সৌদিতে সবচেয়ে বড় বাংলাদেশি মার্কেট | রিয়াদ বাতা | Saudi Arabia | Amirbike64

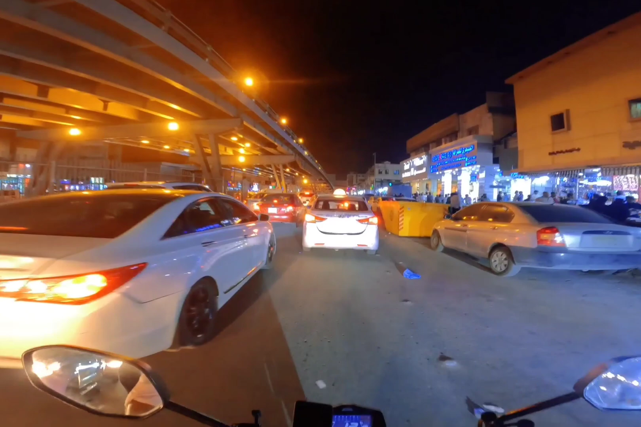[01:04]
সো ওনার ফ্রেন্ডের কাছে যাচ্ছি, আর ওনার ফ্রেন্ড হলো জামাল মার্কেটে মোবাইলের দোকান আছে, ওই মোবাইলের দোকানে যাচ্ছি এখন।
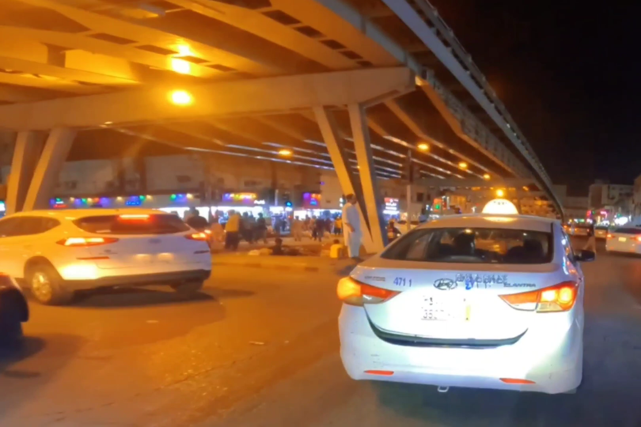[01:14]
জায়গায় আছি ওভার ব্রিজের নিচে, এই নিচে দেখতে পারতেছেন হাতের বাম
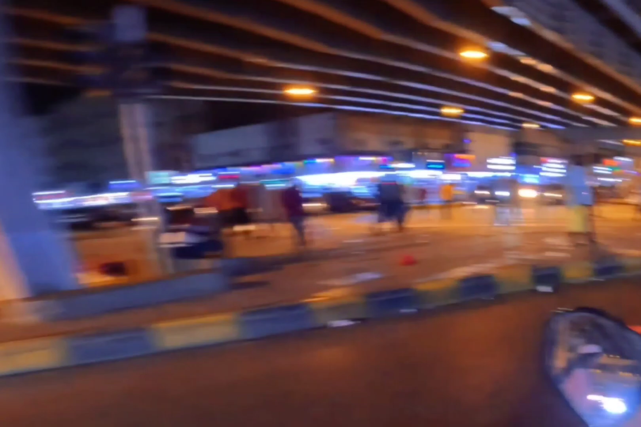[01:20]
সাইডটাতে কত মানুষ বসে আছে আর কত মানুষ দাঁড়ায় আছে।
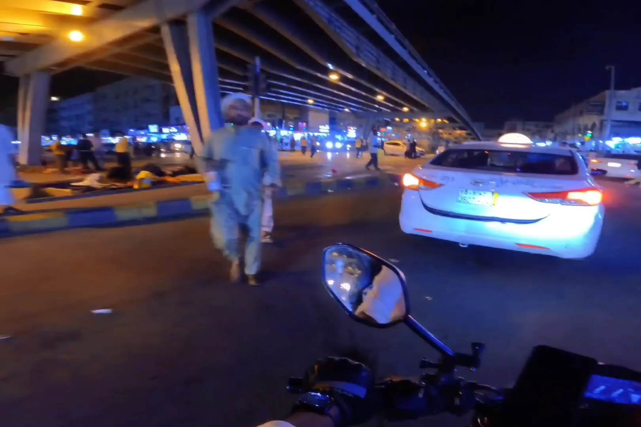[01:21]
এইখানে গেলে আপনার মানুষ, যে মানুষগুলো বসে আছে আর দাঁড়ায় আছে, তারা গেলে এমনিতেই পয়সা রয়েছে না, তারা আসলে দেশে যাওয়ার জন্য পয়সা আছে।
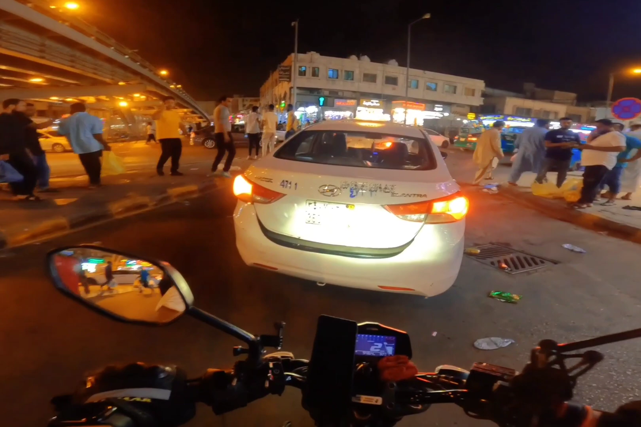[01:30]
এখানে পয়সা থাকলে নাকি পুলিশে দইরা নিয়ে তারপর দেশে পাঠায় দেয়, সে আশায় অনেকে অনেক জায়গা থেকে এখানে এসে।